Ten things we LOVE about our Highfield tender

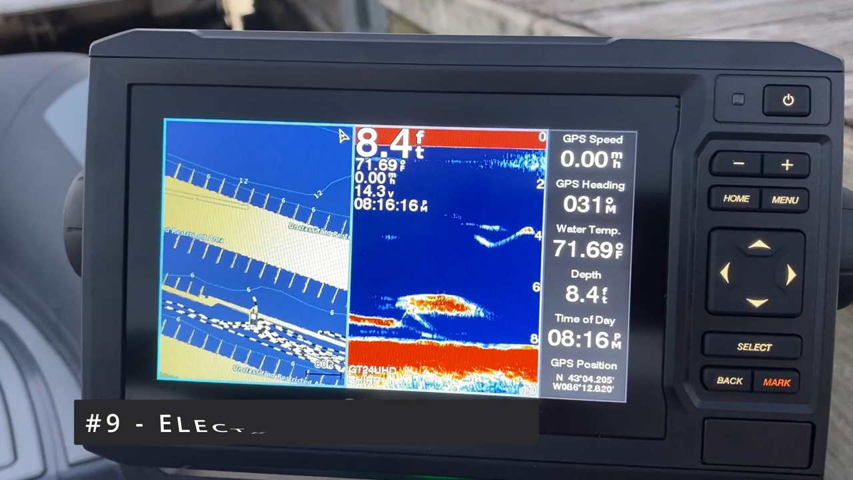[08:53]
On screen: depth 8.4 ft, water 71.69°F
We also have a Garmin MFD display with maps and a transducer so we know our depth, and sonar fish finder is very fancy.
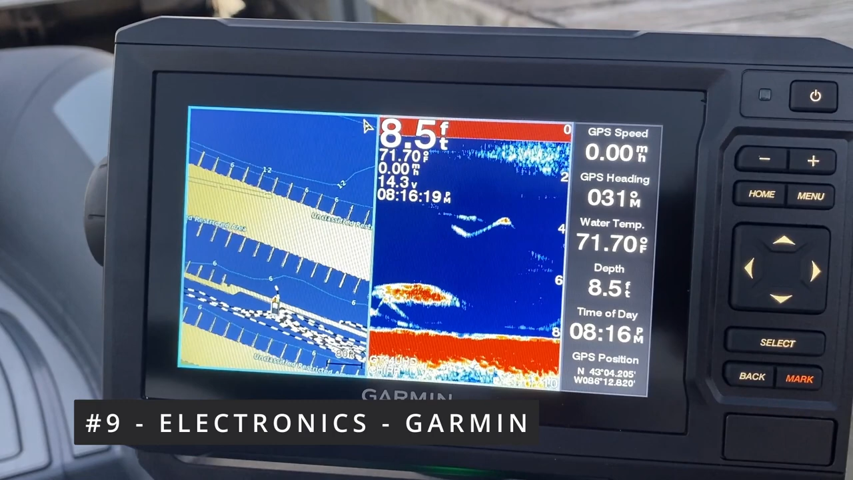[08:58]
On screen: depth 8.5 ft, water 71.70°F
Probably not a requirement by any means. No. But you don't know the waters,